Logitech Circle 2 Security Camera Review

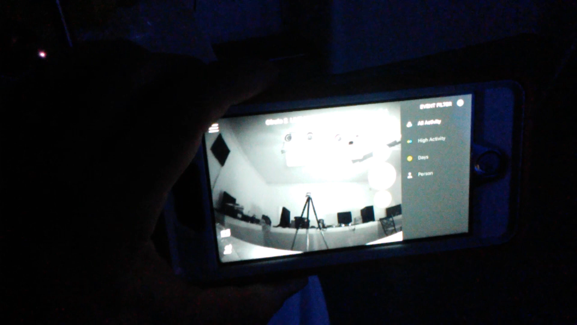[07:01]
So now I am actually looking at my iPhone app with an Android phone.
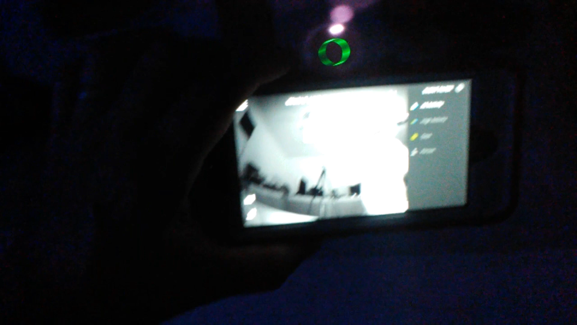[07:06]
And we'll move over here in front of the camera. It has gone to night vision.
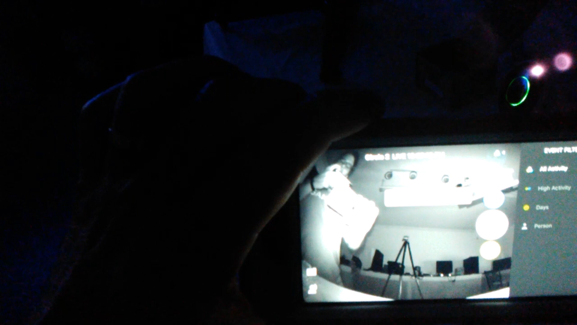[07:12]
If I get too close, it'll be a little washed out there since I'm trying to view what the camera is seeing with my camera. But you get an idea there, an idea of what's going on.
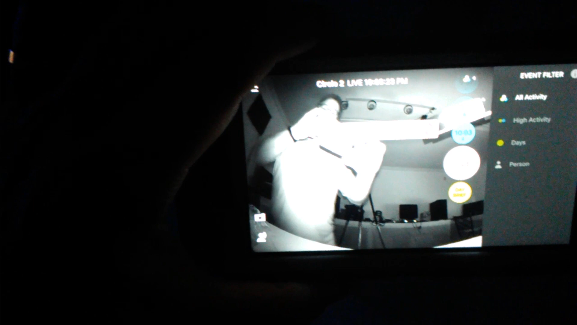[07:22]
And then when I look at the camera directly, that bright, what appears to be a white LED at the top there, that's actually the infrared LED.
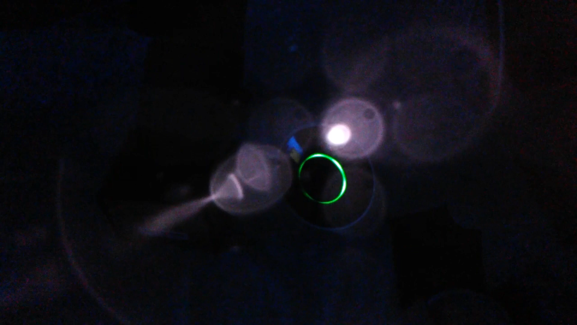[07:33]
So when I look at the camera, I can't see that other than a little red LED at the top. But it actually appears very bright.
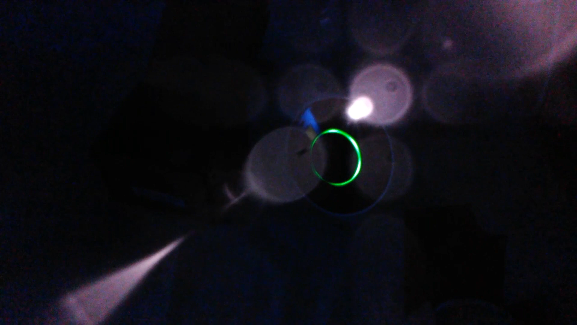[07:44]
And then you can see the green ring, which tells you that the camera is active and live.
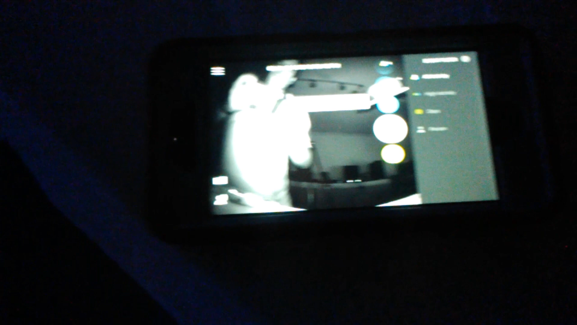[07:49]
And then we look down here on the camera and there's what the camera sees. If I move in front of it.
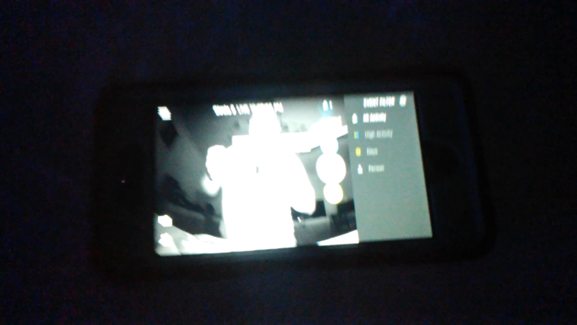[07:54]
And it is night vision. So we'll turn the lights on.
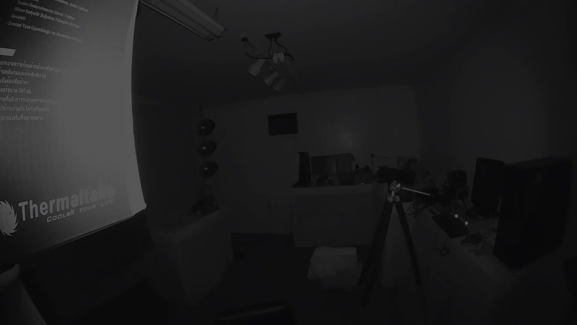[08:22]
Just to show you how sensitive it is, here it is. A mosquito triggered it, so it caught a little video of that.